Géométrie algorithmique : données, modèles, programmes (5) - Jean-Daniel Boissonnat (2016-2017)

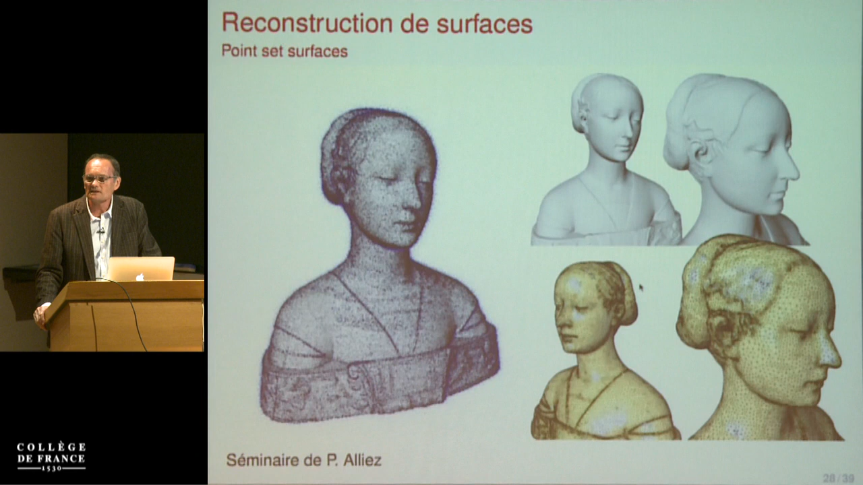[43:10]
Donc on n'a qu'un nuage de points, la surface est inconnue et on peut reconstruire et donc certaines méthodes de reconstruction, donc il y en a toute une variété, certaines méthodes utilisent ces maillages dont je viens de parler. Donc là, c'est un exemple. Un dernier point, c'est l'extension à des volumes.